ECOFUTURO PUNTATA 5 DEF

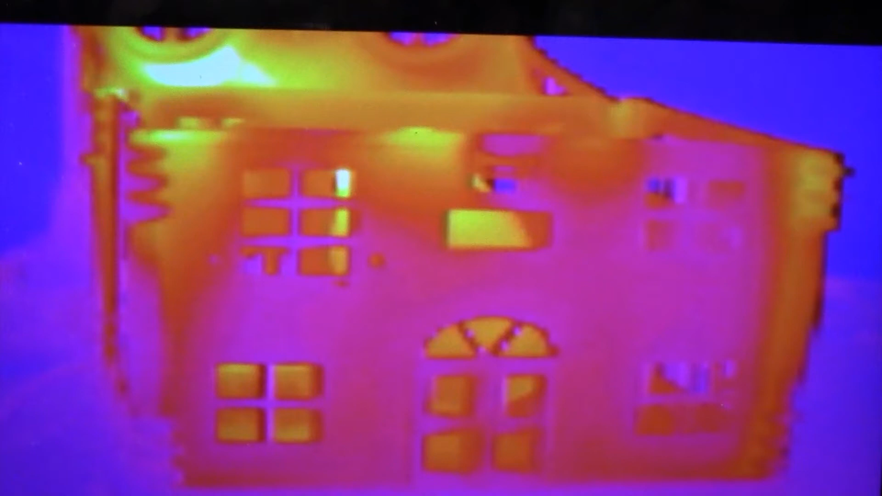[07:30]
Questa è l'immagine termica della casa dopo che un phone è stato acceso al suo interno. Guardate le finestre e le porte, sono di colore arancione vivo.
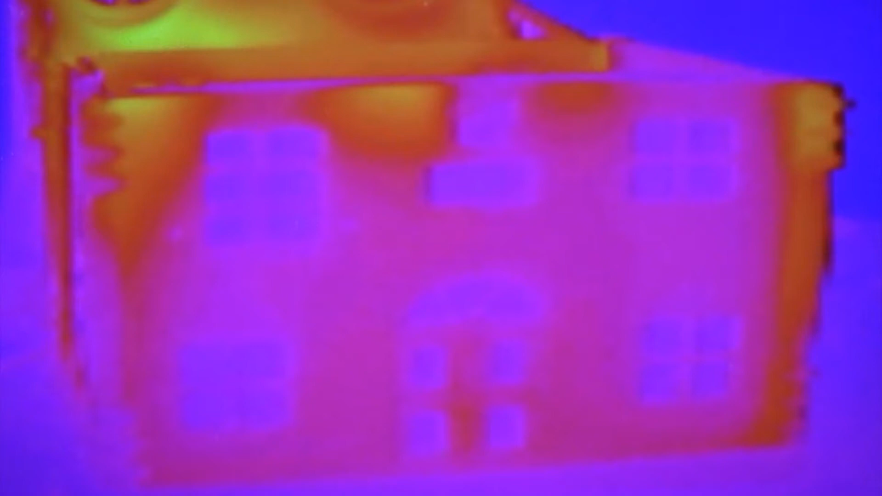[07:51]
il che testimonia che il calore non può più sfuggire dall'interno. Il cappotto termico ha fatto il suo lavoro.